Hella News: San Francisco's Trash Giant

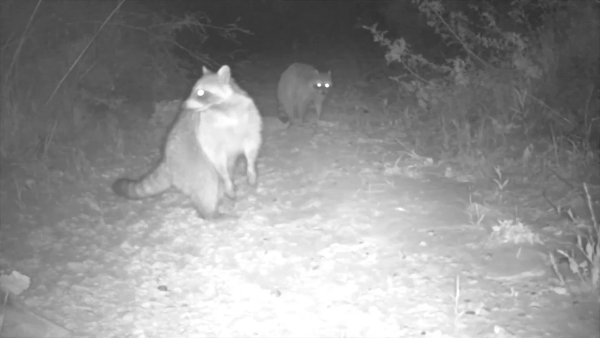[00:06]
These trash pandas are walking around like little kings until the lights go on. But in San Francisco, garbage is actually a pretty good way to make money.